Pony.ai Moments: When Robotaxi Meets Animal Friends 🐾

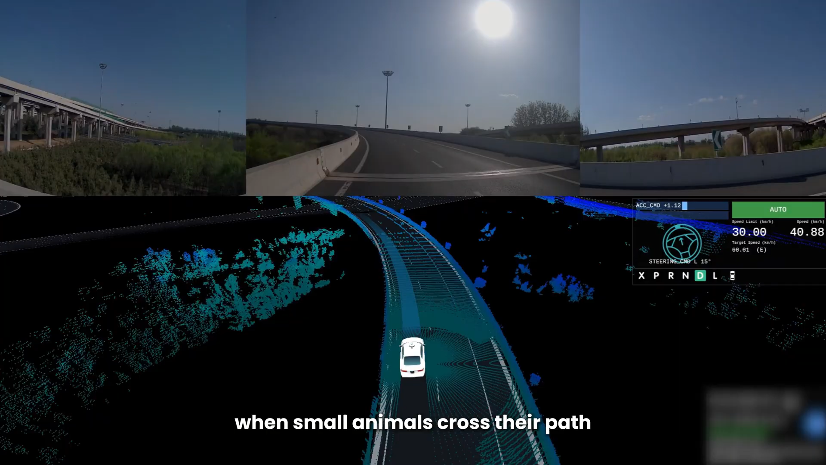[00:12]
Suddenly, a puppy darts out. Our robo-taxi responds instantly, creating a safe space for it to pass. Or nighttime on a busy highway.
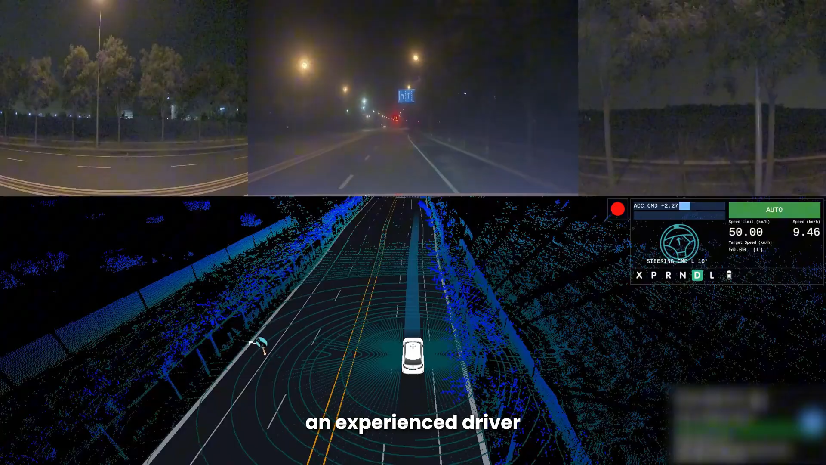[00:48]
The decision-making system reacts like an experienced driver, gently slowing down and adjusting course to pass safely by. There are sunbathers too.
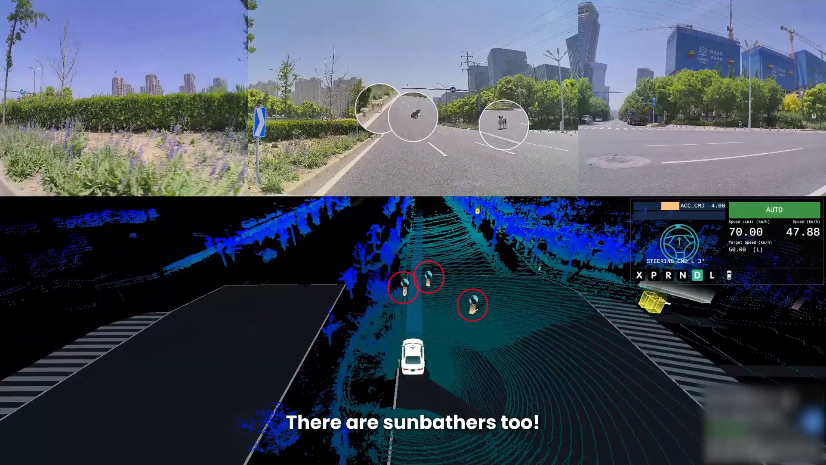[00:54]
The vehicle locks onto three resting pups, then proceeds at low speed, gliding past without disturbing their nap.
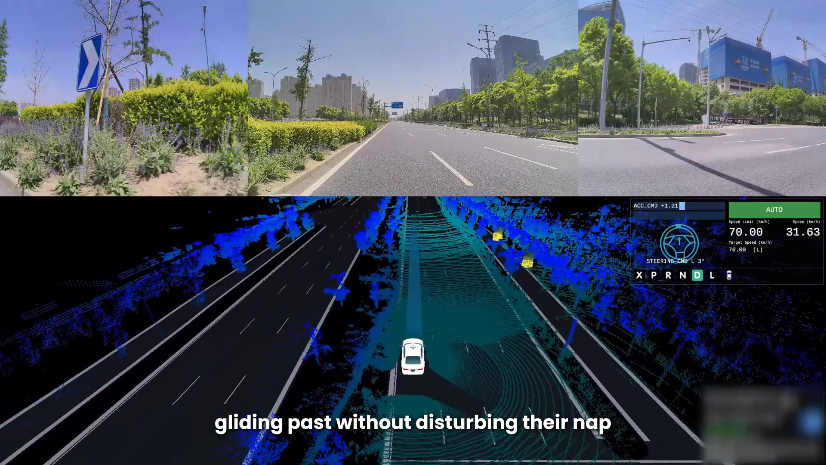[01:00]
Anticipation is key. The system reads the intent of two determined dogs about to cross. Slowing early and stopping smoothly, letting them go first.
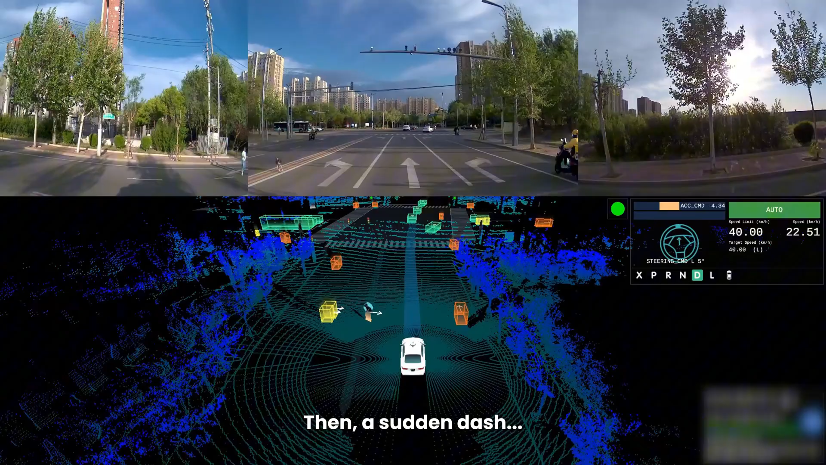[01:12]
Then, a sudden dash. An unleashed pet runs into the lane. The response? An immediate safe stop, giving the playful dog time to return to its owner.